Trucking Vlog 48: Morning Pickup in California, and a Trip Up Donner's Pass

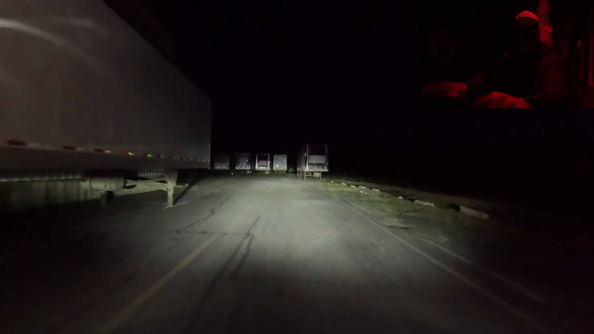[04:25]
We'll be there at 6. Oh, we're almost there. 2.3 miles left to go.